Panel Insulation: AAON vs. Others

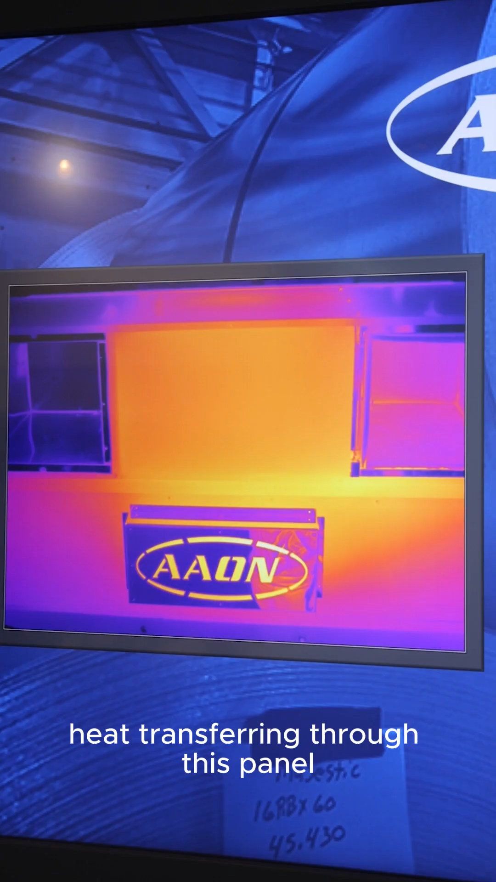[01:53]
This means that there's less heat transferring through this panel compared to this.